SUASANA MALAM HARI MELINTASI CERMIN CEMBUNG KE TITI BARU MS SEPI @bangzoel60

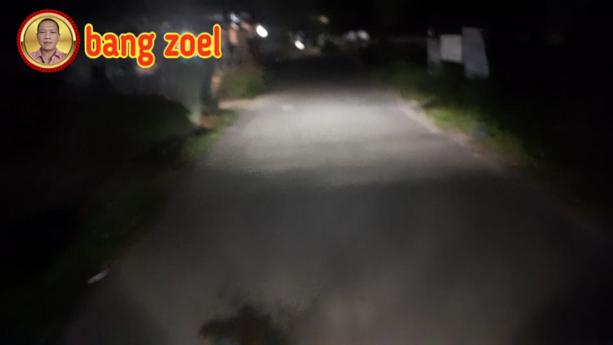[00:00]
Assalamualaikum warahmatullahi wabarakatuh Masih bersama dengan Bang Jul Channel Motoplok dan Perjalanan Oke sahabat youtube Bang Jul mau Menuju Jalan ke arah titi baru Bang Jul mau melihat situasi di Simpang titi baru Yang ada kaca cembungnya Sahabat youtube
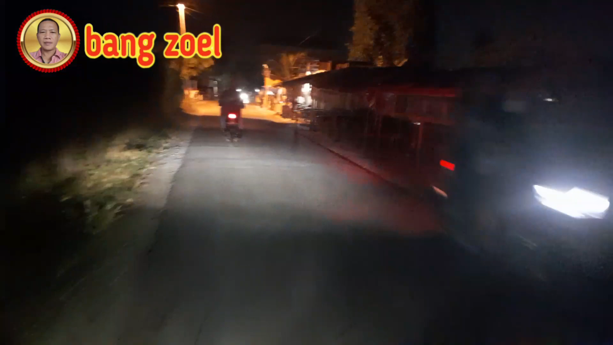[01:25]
Nah ini dia Kaca cembungnya Sahabat youtube
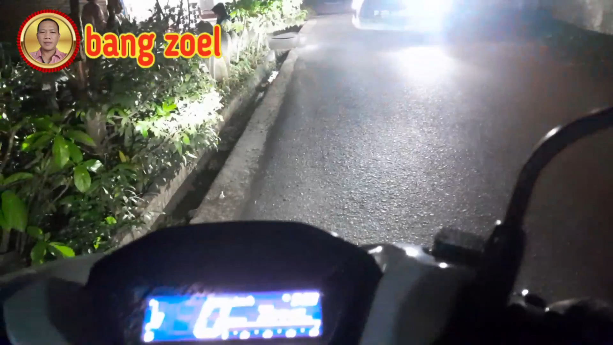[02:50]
Di depan itu ada juga cermin cembungnya Ini sahabat youtube Di depan sana Jembatan penghubung Jembatan penghubung Mutiara sentang Sahabat youtube
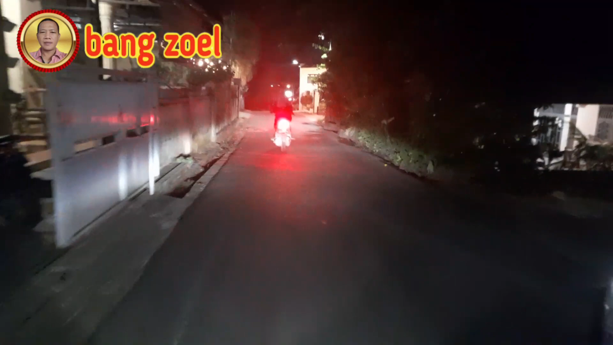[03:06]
Ini kapi Estak Beres Besar kapinya Sahabat youtube
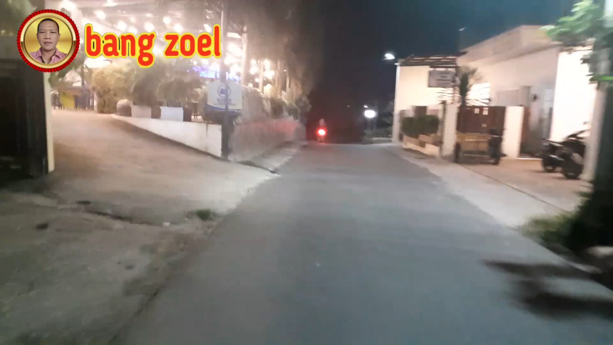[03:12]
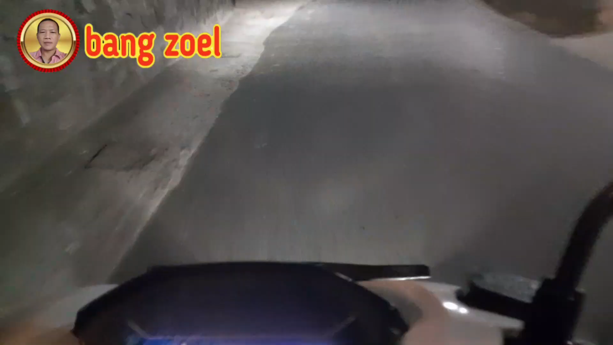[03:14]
Inilah titik penghubung Mutiara sentang Sahabat youtube